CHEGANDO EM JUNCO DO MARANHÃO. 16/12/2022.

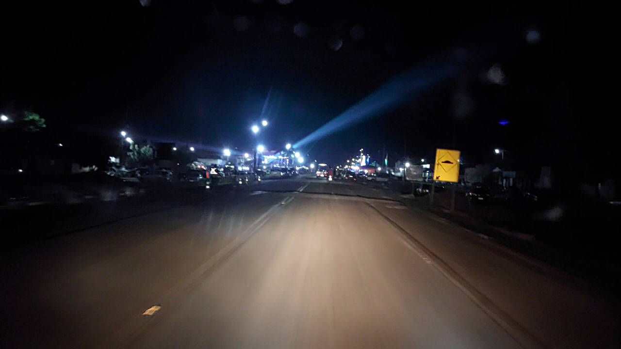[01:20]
licença. Dia 21 é no Maranhãozinho, eles fecham a BR. Todo ano, 21 de dezembro, eles fecham a BR no Maranhãozinho.
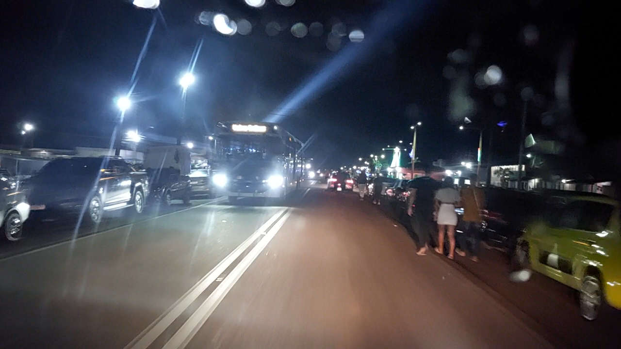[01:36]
O palco fica no meio da BR, os carros que quiserem que se virem.
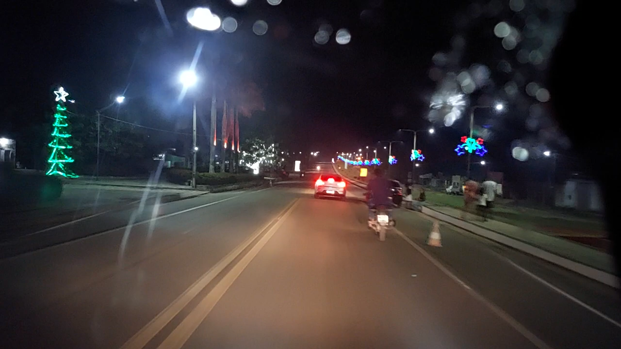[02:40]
Tendo 13 viaturas aí, ó. Pô, pra fazer só essa festinha aí, 13 viaturas. Tem uma emprestada aqui fora. Rapaz, muita moleza mesmo.
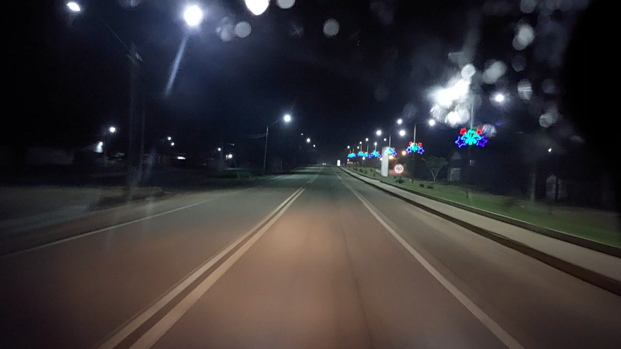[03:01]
Deve ter uma do grupo aí. Porque o povo é perigoso. É, com certeza. 13 viaturas. E agora tá começando a retomar aqui. É. Tem um movimentozinho assim. Arriscado e amanhã notícia de gente morta no meio de estrada aí. É.